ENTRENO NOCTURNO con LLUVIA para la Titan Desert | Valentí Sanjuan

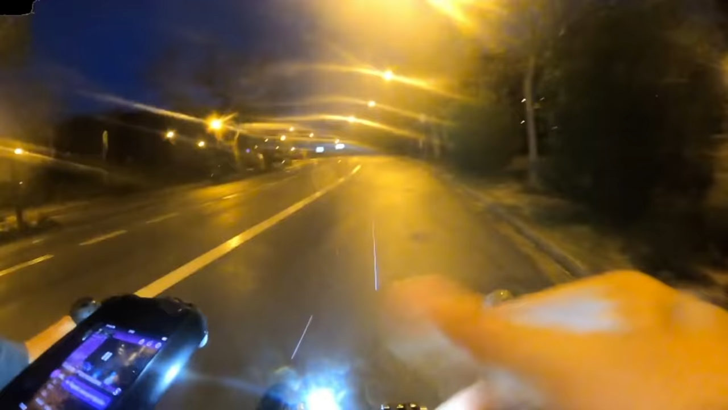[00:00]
Uff, hostia la que está cayendo ahora, eh Uff, uff, venga, uff, uff, uff, venga, voy Mr.
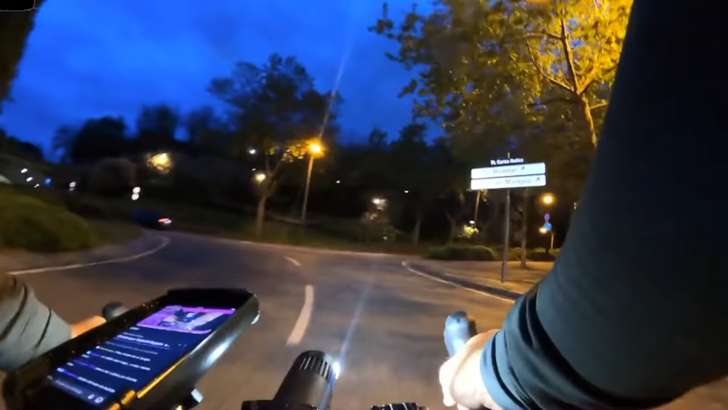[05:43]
bueno Vamos a intentar hacer una subida Y si vemos Que en la subida Esto nos aguanta Nos quedamos Y si vemos que llueve más Pues nos vamos pa' casa En fin
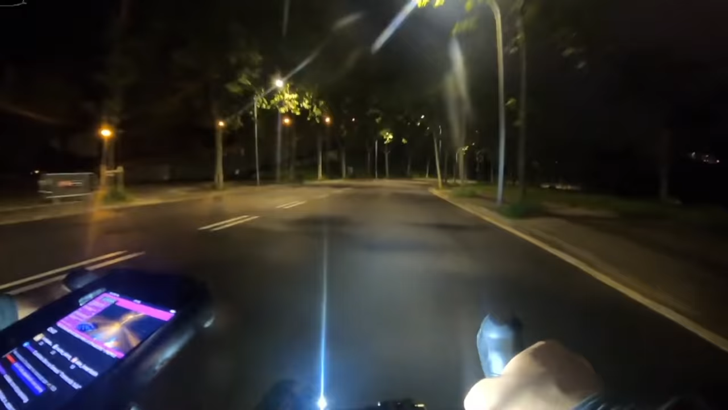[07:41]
capear un poco la tormenta y al cabo de un ratito, si vences a las nubes, acaba saliendo el solecito. Vamos a por la octava subida al castell de Montjuic,
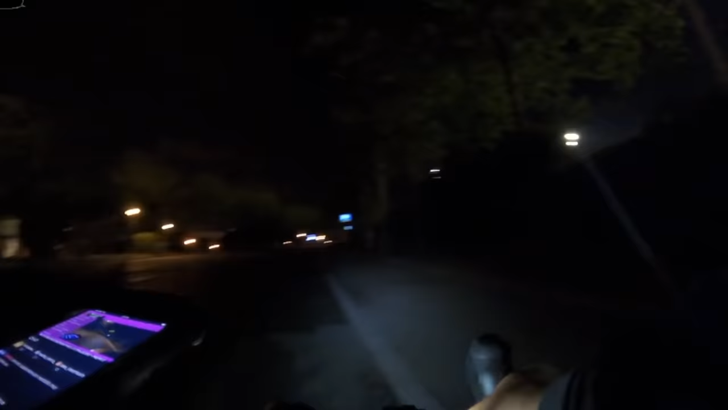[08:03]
por los que estáis preguntando por dónde es la subida, es por el mismo sitio donde hicimos el Everesting. Estamos subiendo por la zona franca, pasamos por el estadio, que ahora nos queda aquí a mano izquierda, giramos a mano derecha por el merendero y subimos hasta el castell de Montjuic. Van ocho, yo creo que en este entreno nocturno de unas cuatro horitas, nos vamos a cascar, ni más ni menos, que diez subidas. Venga Titan Desert, espéranos, que aquí venimos. ¡Vamos allá!